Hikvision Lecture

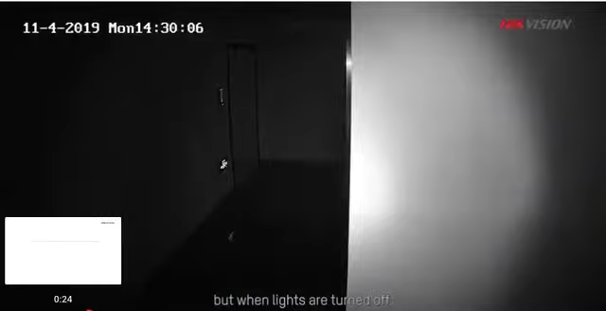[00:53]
But when you do light, reflect on the camera, the rest of the area would not be visible to the extent we want.